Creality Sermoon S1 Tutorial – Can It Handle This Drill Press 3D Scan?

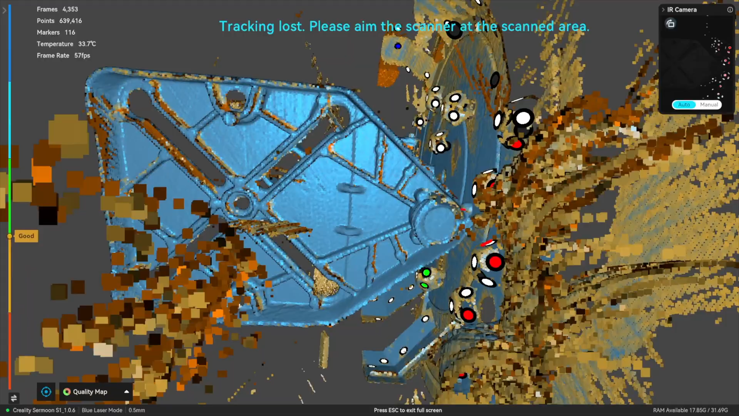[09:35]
The secret with it is to be slow and precise.
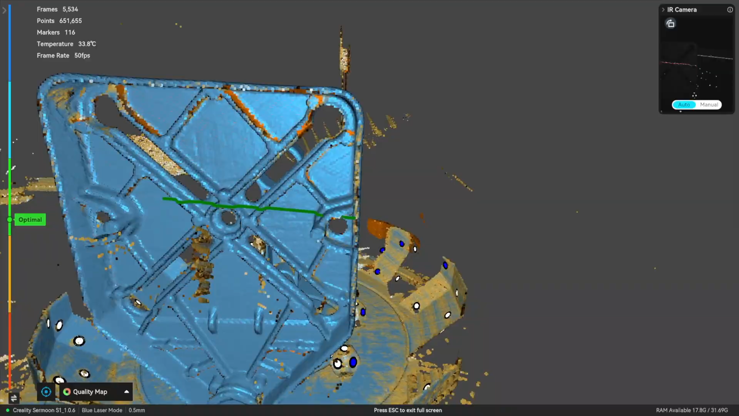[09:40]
And keep your eye on the screen as well because when you can see a green line it's scanning. When it goes red it means you're either too close or maybe too far away or a lens is hidden.
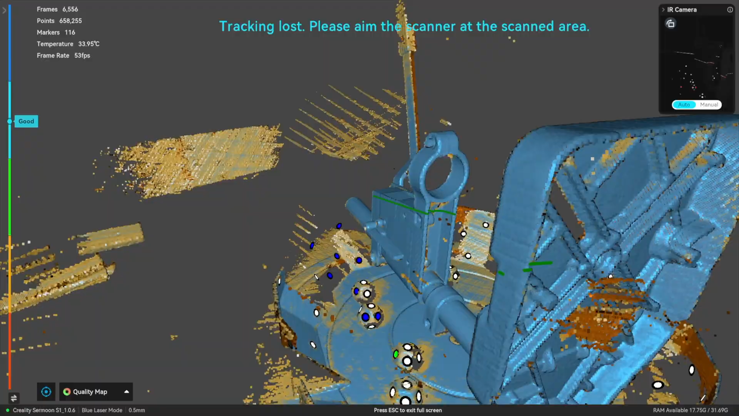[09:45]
But nice and slow and steady and it really does get into the nooks and crannies of treat.
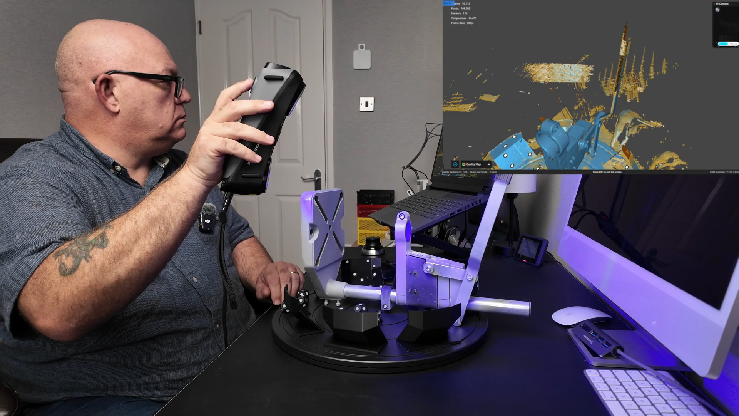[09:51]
Brilliant.
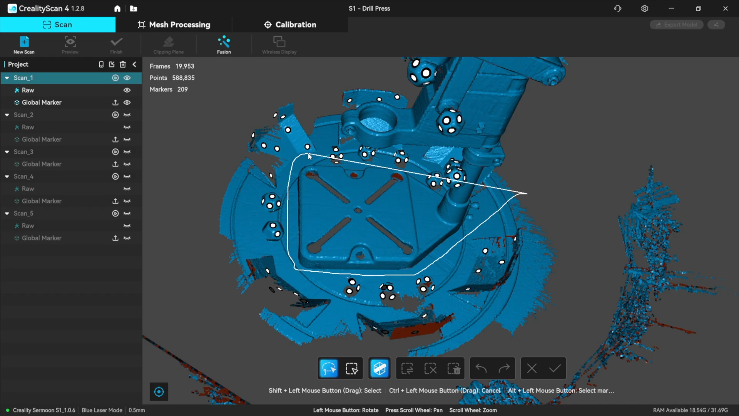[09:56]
I've just fast forwarded the process in here but basically I'm using the lasso tool here to select the junk from the outsides and delete it away.
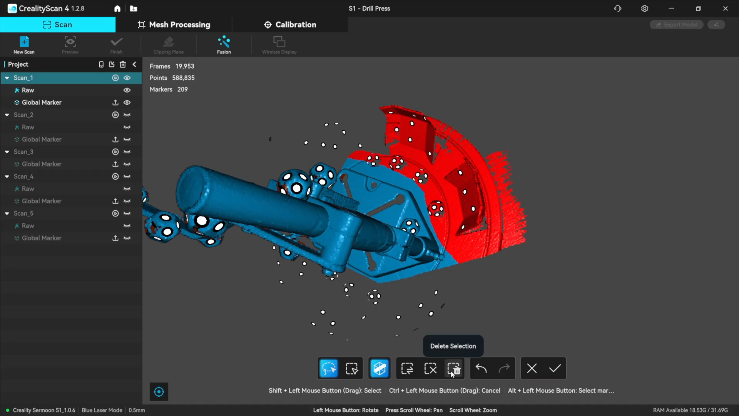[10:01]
I'm taking rid of the markers here off the actual object itself.
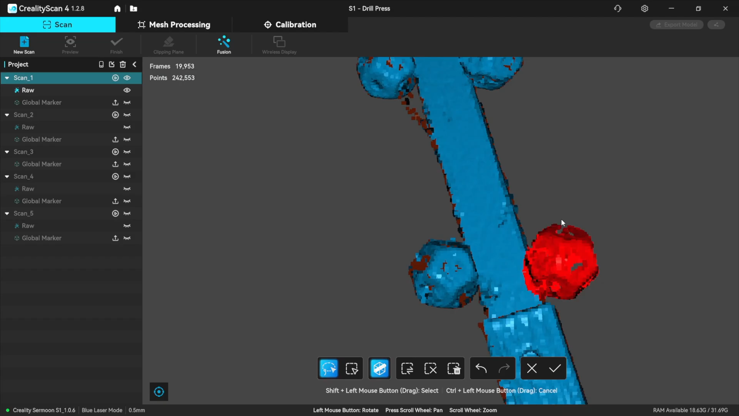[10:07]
Don't worry too much that I'll take a little bit of the meat away because the other scan when it's joined
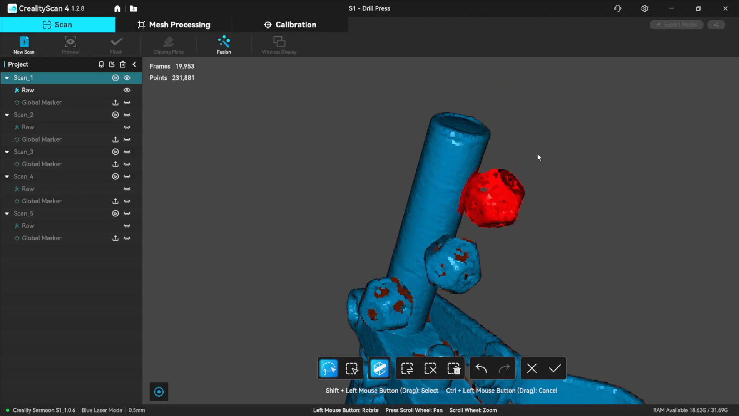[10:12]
together will fill those little holes hopefully. So that's one scan done just took a bit off the base.
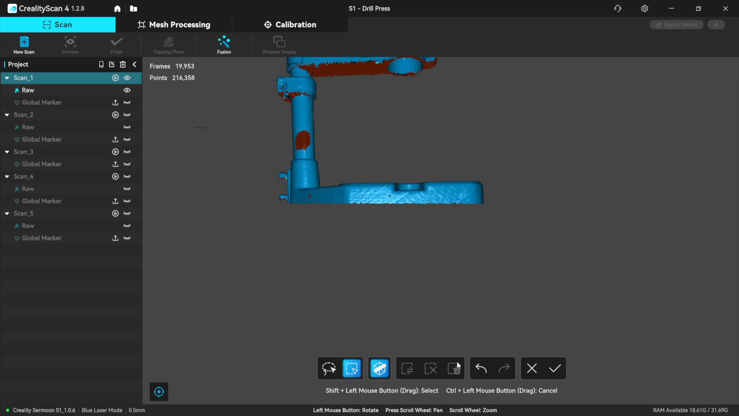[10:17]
The next scan did exactly the same here.
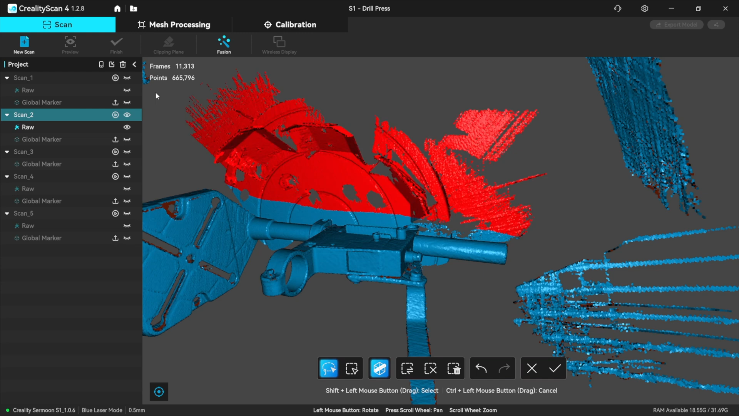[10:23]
Take the junk away from the outside of the lasso tool and delete it and that should be about it. They're just a bit more off the back so I can now merge it.
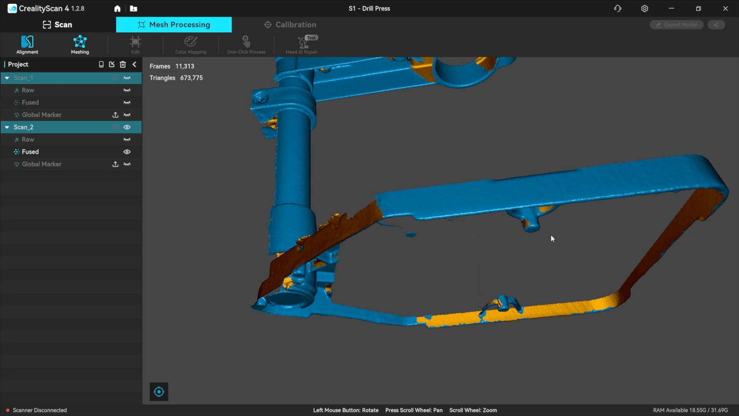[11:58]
That's gone forever. That bit I took off there was a little bit too much.
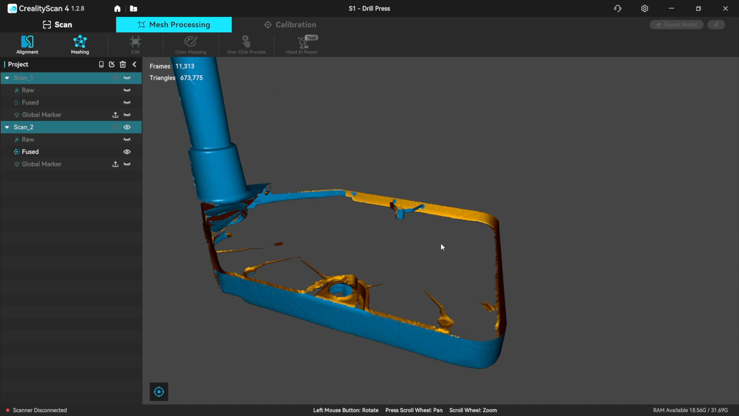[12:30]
So you took a little bit too much off. And you can save the day with the Revour Point software.
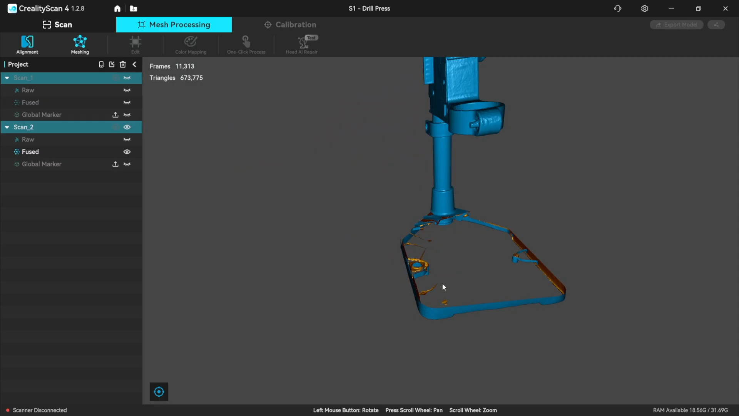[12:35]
But not with this. Revour Point is non-destructive editing of the point cloud.
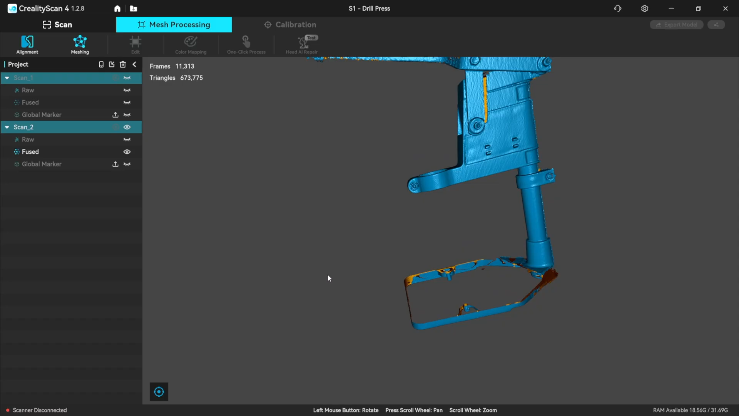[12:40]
This. Once it's gone it's gone. So let's go with what we've got.
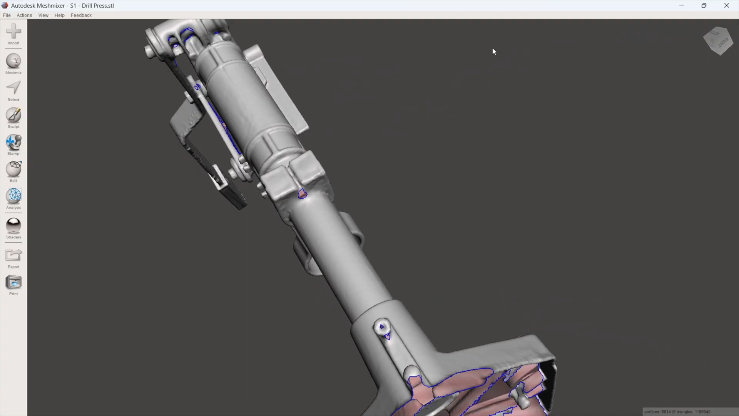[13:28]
Pure little holes. Which is as to be expected.
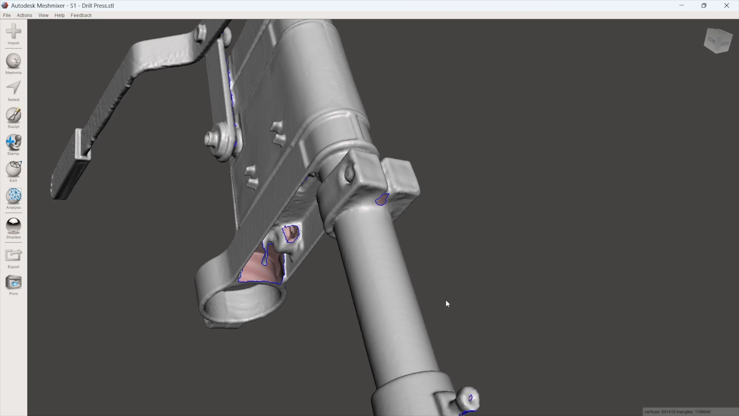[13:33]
It's gone under there well though hasn't it? Look at that.
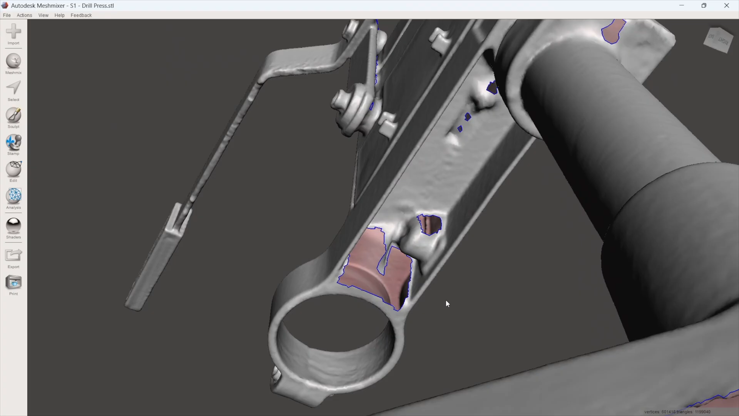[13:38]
The bore. With that single line.
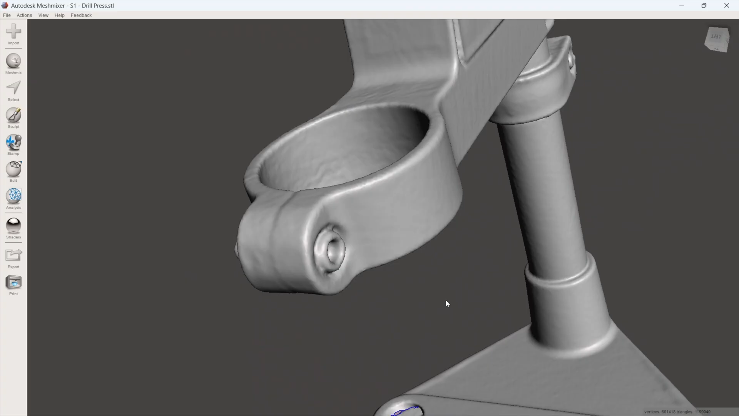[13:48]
Perfect. All those angles.
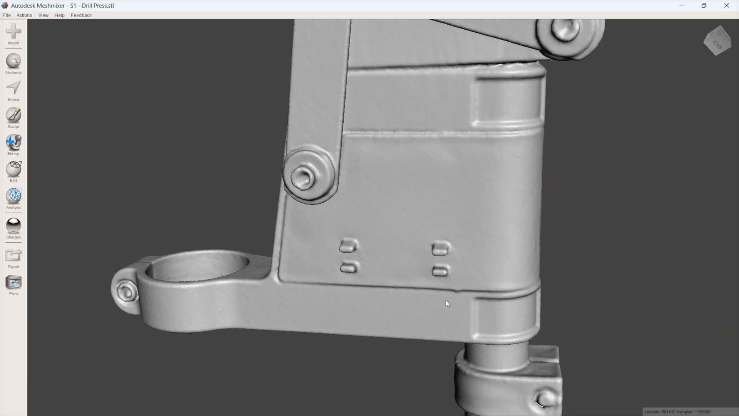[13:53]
Around that metal. A little bit in there which I probably didn't spend too much time on with the single line.
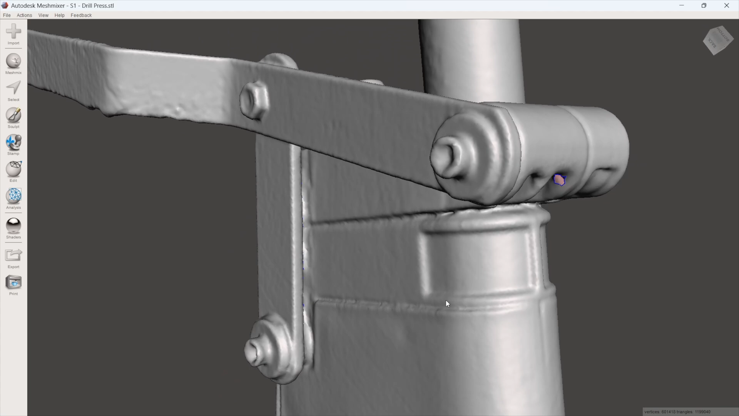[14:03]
Underneath the back. And that hinge.
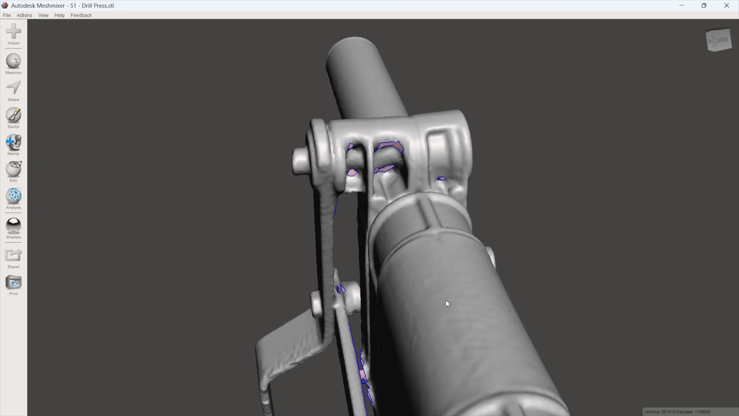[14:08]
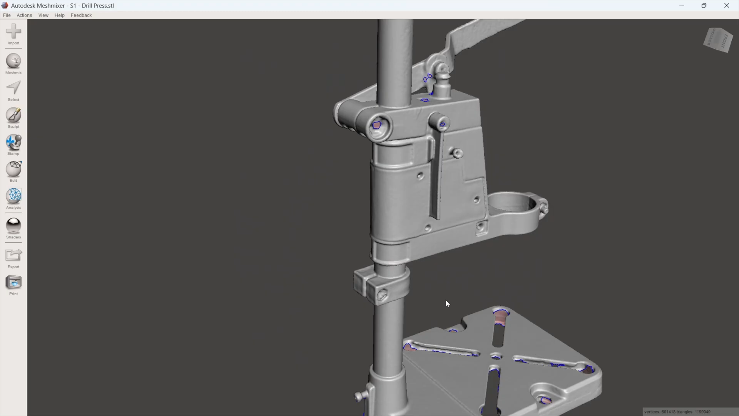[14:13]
The bice.
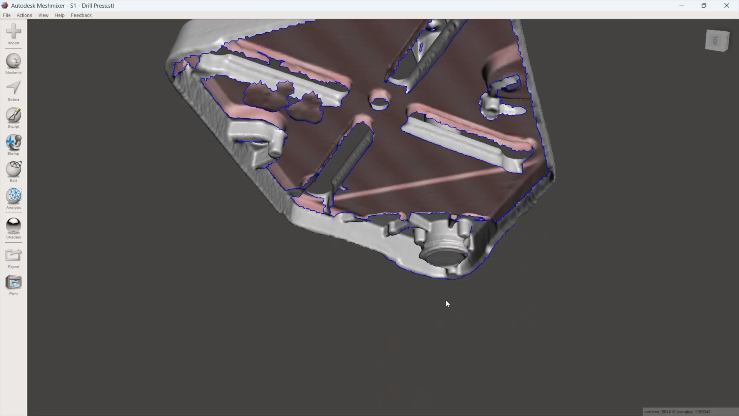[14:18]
Now if I go underneath the bice this is where I'm at that cock up look. When I took a wide turn much. But.
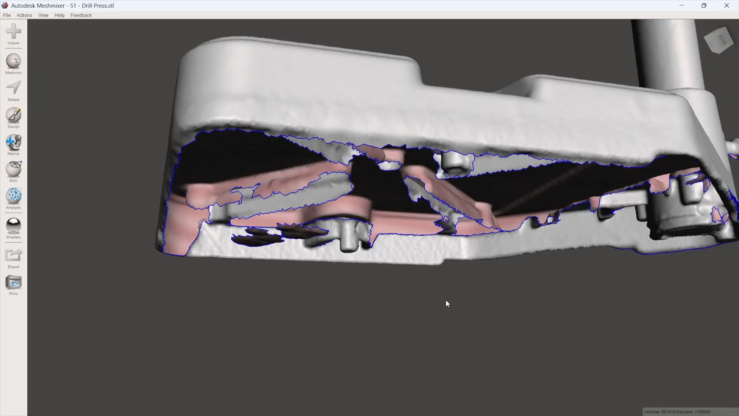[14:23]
At least I got the edges. At least I got what the edges look like. Here look.
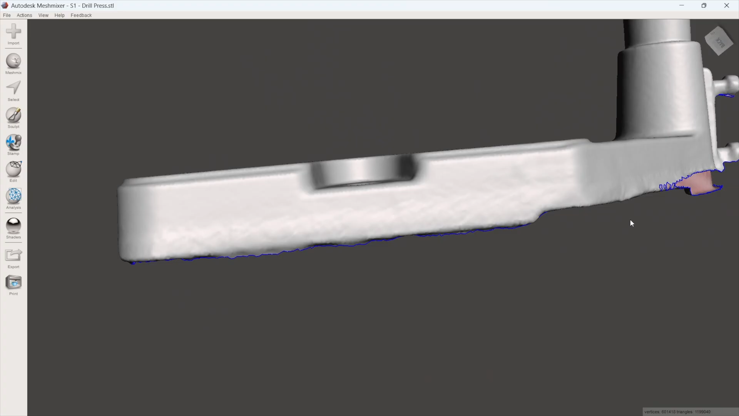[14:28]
So I took a wide turn much at the end.
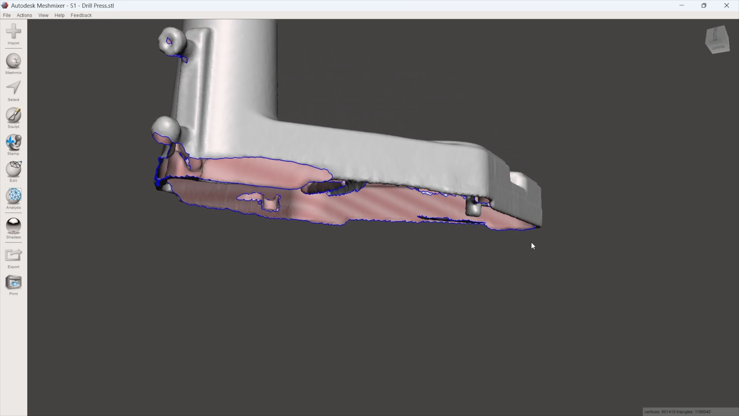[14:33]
Once you've deleted that little bit it's gone. It's gone forever.